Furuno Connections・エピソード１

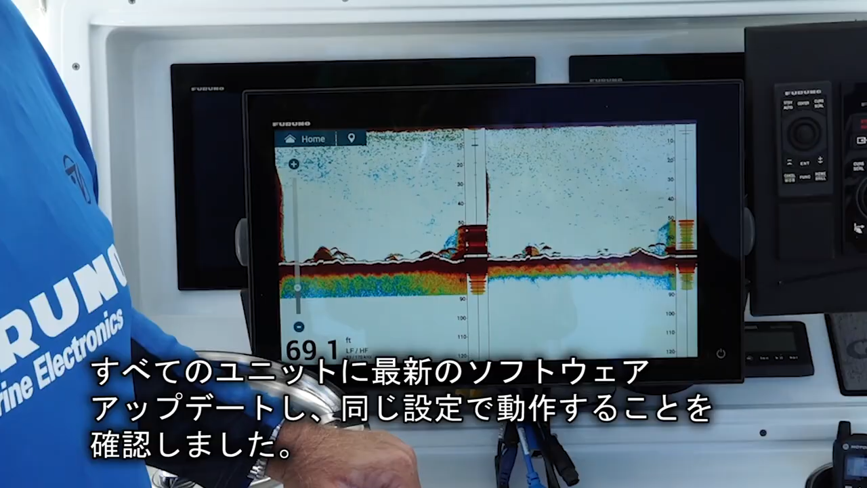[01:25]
On screen: depth 69.1 ft
Every system is also using the exact same transducer for the internal fish finder test and we used similarly specced solid-state radar domes mounted in the exact same location on each boat.
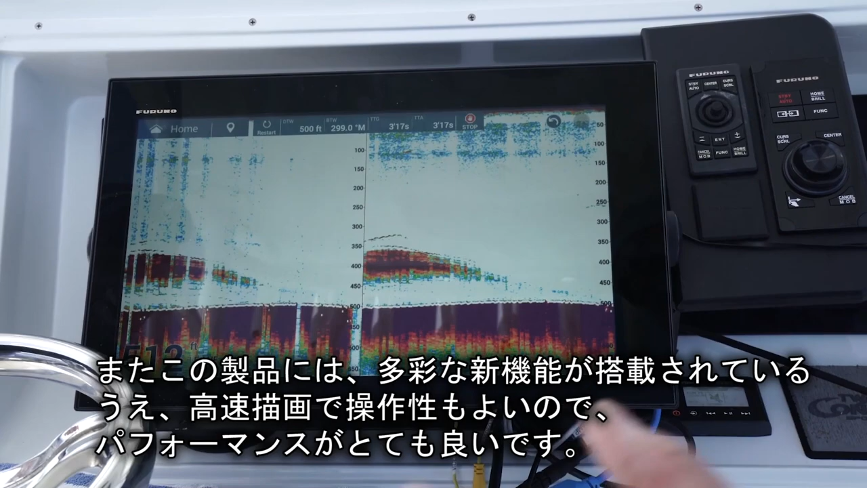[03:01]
We also have, built into this display, is a dual-channel chirp kilowatt sounder, a free synthesizer, flexible frequency. We can do a lot of things with that.
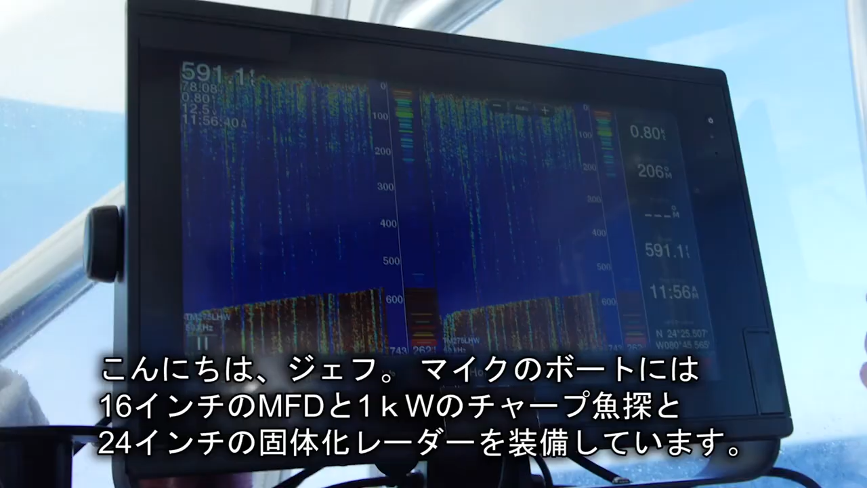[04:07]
We've set Captain Mike up with a 16-inch MFD that comes with a dual-channel, one-kilowatt chirp,
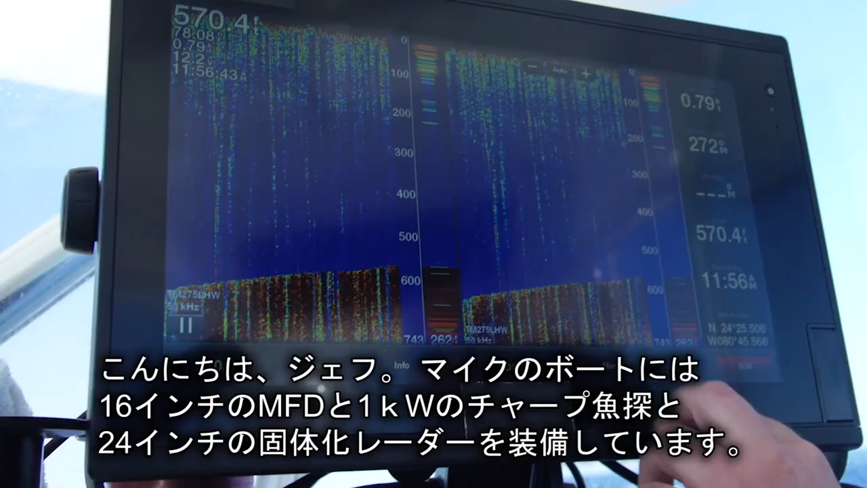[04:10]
and also a 24-inch solid-state Doppler Radar. And what we're going to do is we're going to use all the systems built into this unit,